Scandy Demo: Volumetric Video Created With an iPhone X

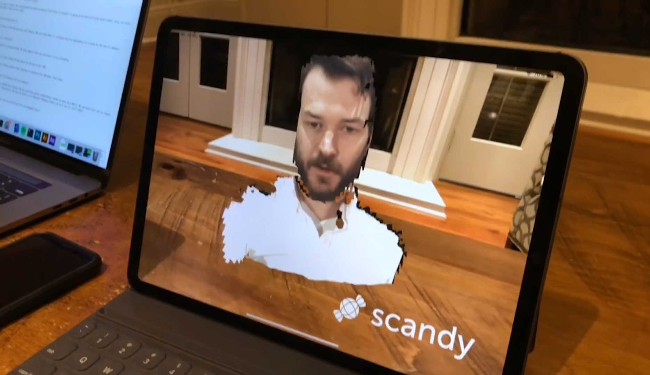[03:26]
So the holes in the mesh are coming from the fact that we're trying to have really good performance running live. This isn't pre-recorded. We're not sending it to a render farm.
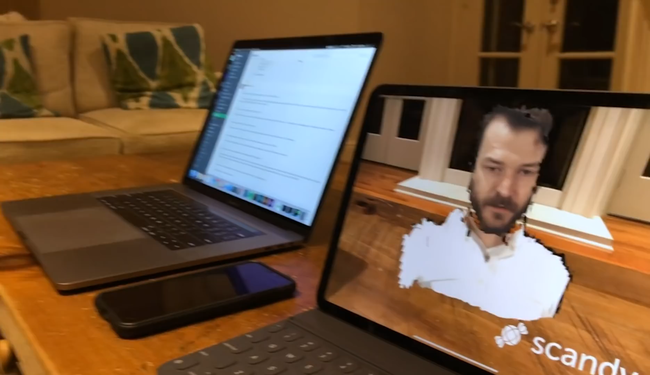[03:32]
We're not doing anything above and beyond what we're capable of doing on an iPhone 10 off the bat. So we want to get rid of all the holes and we know how to.
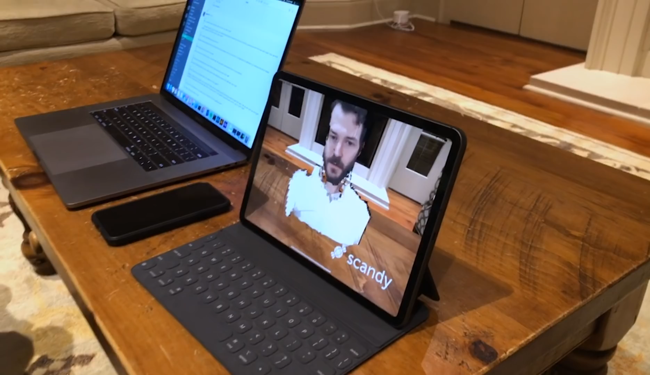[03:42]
We just can't run at 30 frames a second without holes right now. So if you want to do a pre-recorded file, we can fix the holes immediately. And if you want to give us another month or two to kind of improve all of
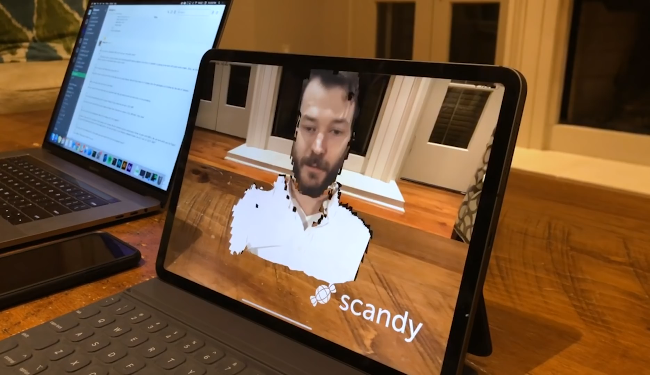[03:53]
the performance issues that we're seeing from having a completely perfectly formed volume, the holes will be gone.
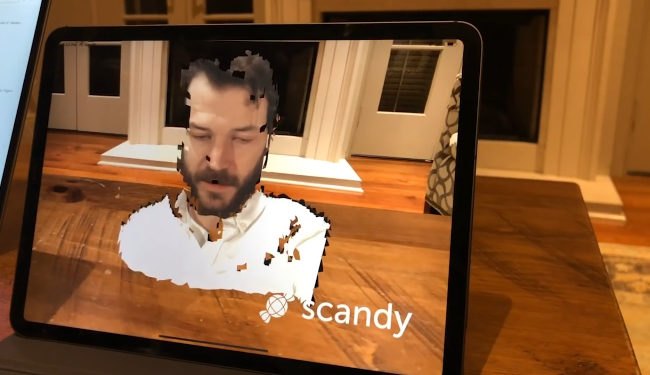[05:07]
So if you're an iOS developer and you've ever worked with scene kit, what you're seeing on the iPad right now is a scene node. And it's a scene geometry with scene geometry sources and scene geometry elements.